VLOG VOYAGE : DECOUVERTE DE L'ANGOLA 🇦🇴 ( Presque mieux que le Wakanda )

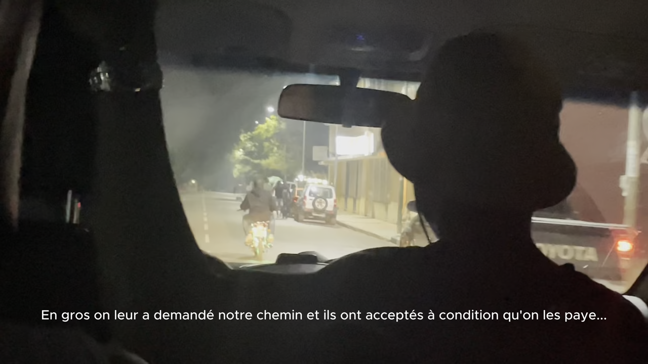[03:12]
Là apparemment on suit un mec qui va nous donner le chemin. J'aime pas cette mentalité.
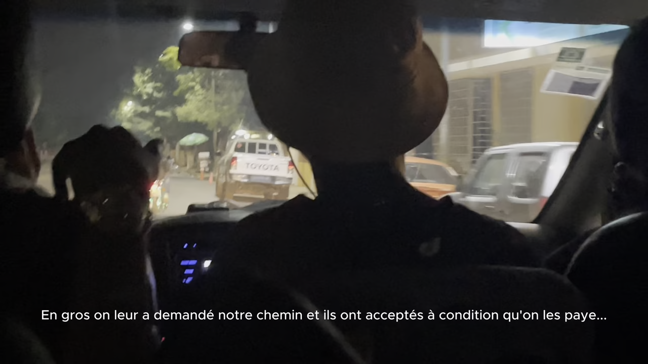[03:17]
Non mais c'est bon, je te demande. Moi je t'aurais dit déjà non mais c'est bon, non merci, je vais te trouver. Tu demandes à quelqu'un de donner une direction, vraiment faut demander de l'argent.